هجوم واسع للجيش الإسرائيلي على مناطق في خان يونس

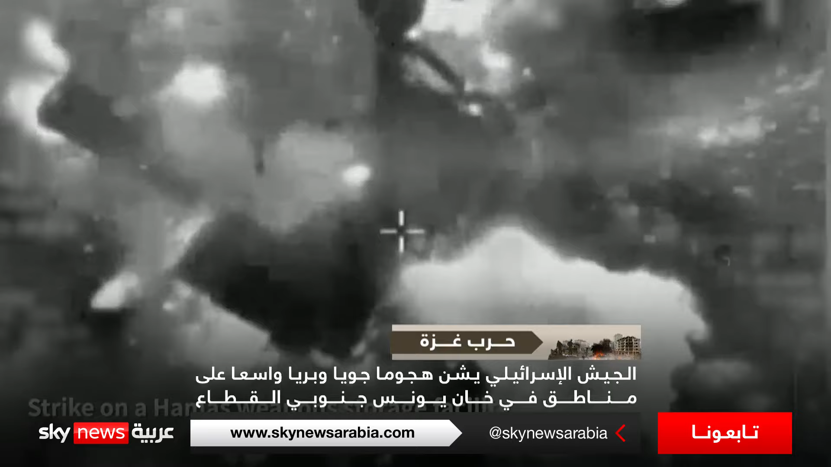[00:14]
تدمير خمسين هدفا لحماس في غضون ست دقائق وقتل عدد من المسلحين واصف الهجوم بانه تكثيف